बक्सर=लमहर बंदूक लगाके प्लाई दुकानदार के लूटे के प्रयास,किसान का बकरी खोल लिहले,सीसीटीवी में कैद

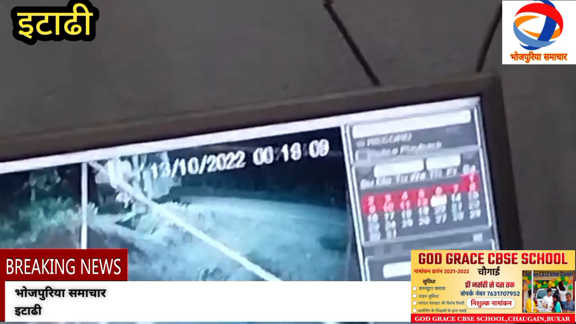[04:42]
धम्टिखाणार ना खुल लें जीपर कामरा में साफ केद घोगेलवा के थे lien से अप्राधी लूट के घटना के अंजाम देवे के फिराक में रहन यानि जब टोकांदार